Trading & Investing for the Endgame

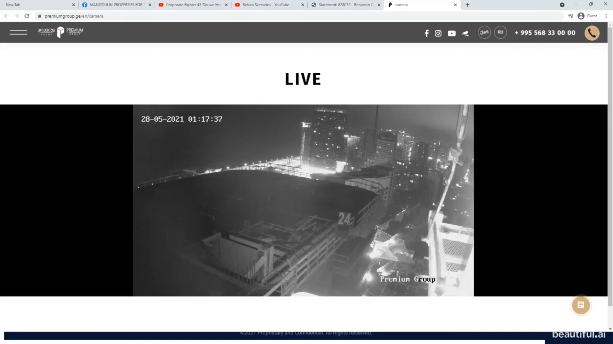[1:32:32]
live right now so right now because of where it's located it's still nighttime but in a few hours you'll see the sunrise come up and that entire stretch over here is all ocean fronts so this thing is right on the ocean they're building i think floor 24 right now the condo that i got is on floor 19 and it's just a really cool way of being able to track the progress of your condo because more it's from especially